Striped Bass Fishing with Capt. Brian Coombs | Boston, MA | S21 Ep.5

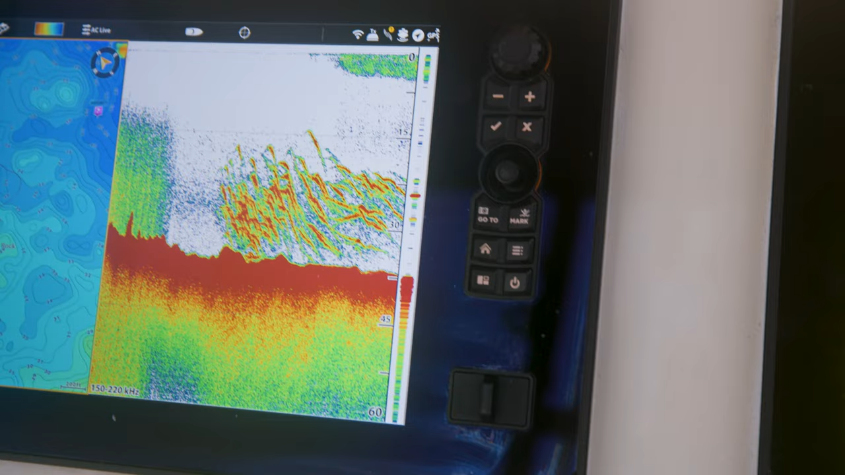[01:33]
Oh, that man. You want us down below on top? Yeah, keep going with the top. We're gonna use down below.
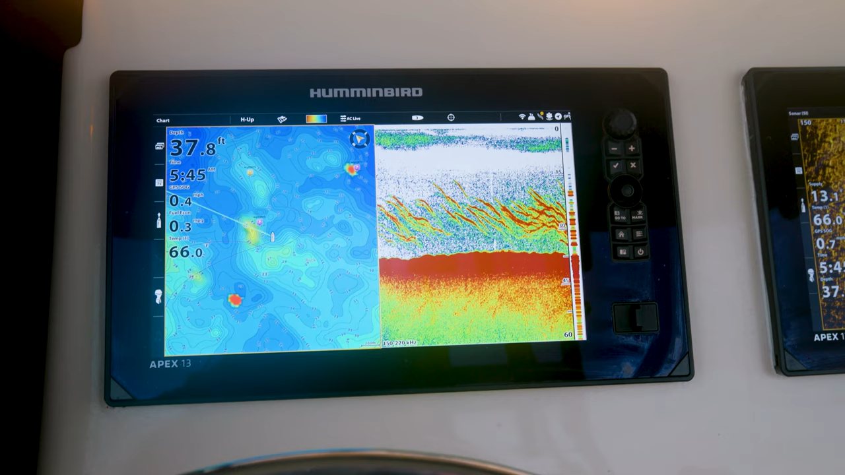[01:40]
On screen: depth 37.8 ft
The whole area is carpeted with fish. Right. All right. I'm gonna go down below. Left side is heavier.
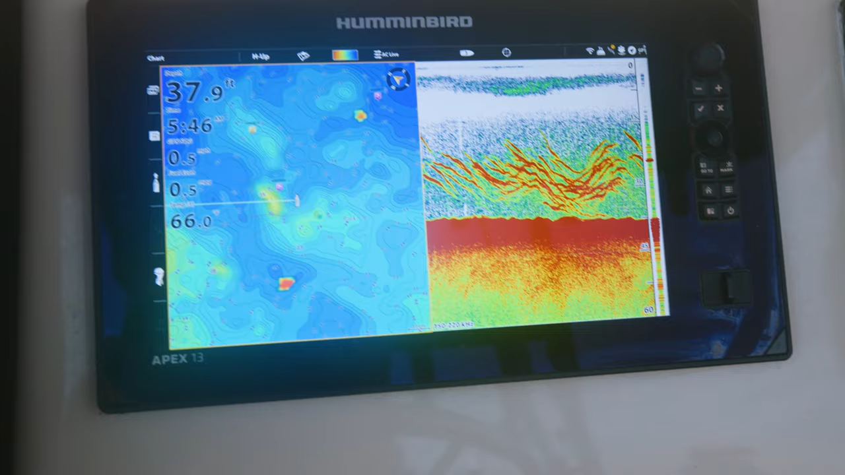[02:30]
On screen: depth 37.9 ft
You know, and they're all mixed. Most of these fish are, you know, above slot fish all the way to, you know, 50 inches in here.
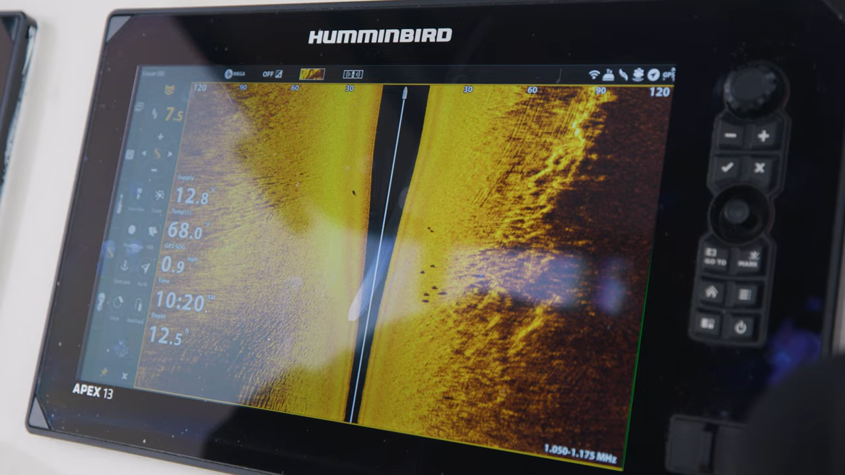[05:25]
On board Get Tight, we have no problem marking schools of stripers using the side scanning sonar. But so far, none have been interested in feeding. I'm running over fish.
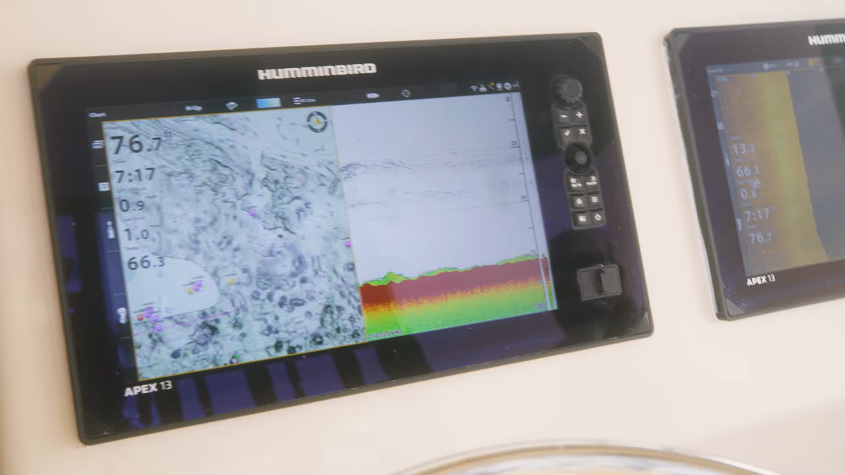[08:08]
Joe, are you still marking them? Yeah, I got a couple on my right side here.
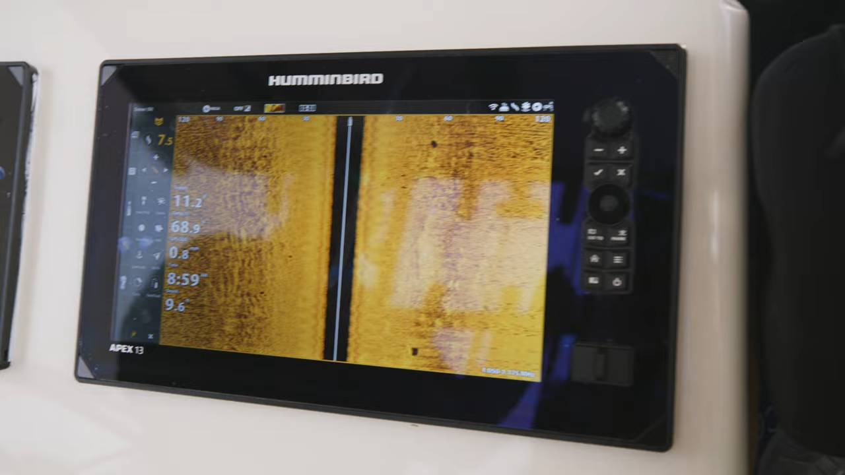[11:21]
You wanna pitch on the left, there's a bunch of baits, a bunch of fish on the left and the right now. Left side, bigger fish.